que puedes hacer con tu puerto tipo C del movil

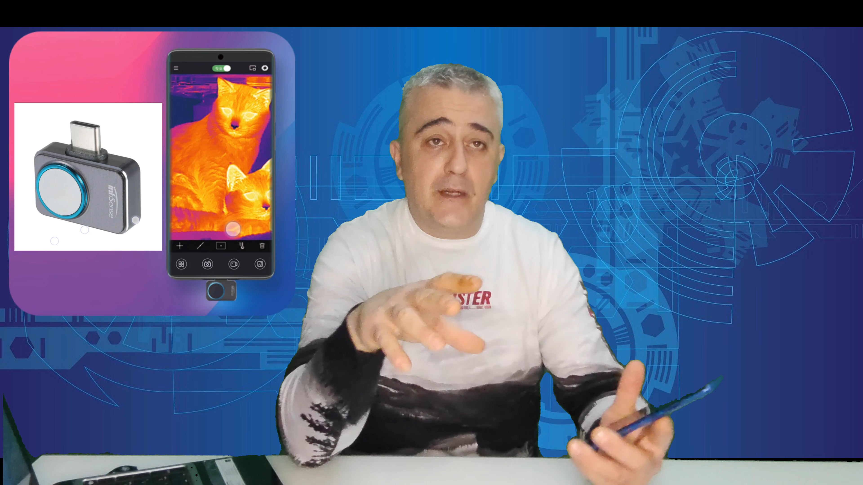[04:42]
Esa que utilizan los soldados para ver a las personas, a los animales, que se ve todo rojo ahí. Sabéis si se podría poner. Son cámaras un poquito caras. Ya las he visto a partir de 300 euros.